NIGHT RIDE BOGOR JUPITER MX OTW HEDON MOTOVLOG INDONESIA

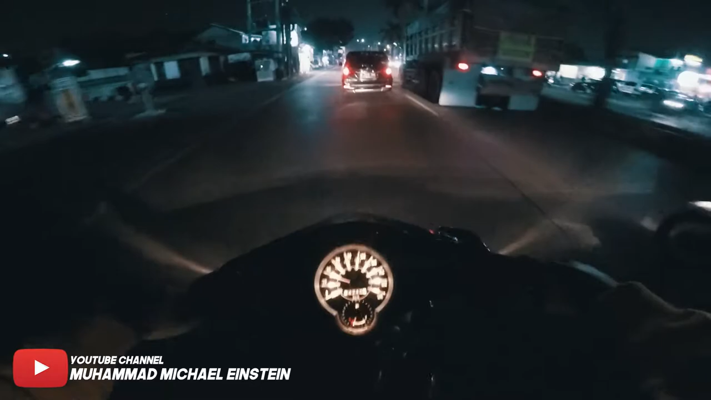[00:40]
Lewat apa sih namanya Lewat semplak Kalo kalian orang Bogor tau lah Semplak itu macetnya gila Jadi gue muter weh jadinya lewat Ini jalan Salam benda nih Aduh ngeri ini tukang roti Hati-hati pak Ada truk besar soalnya Jadi gue lewat sini aja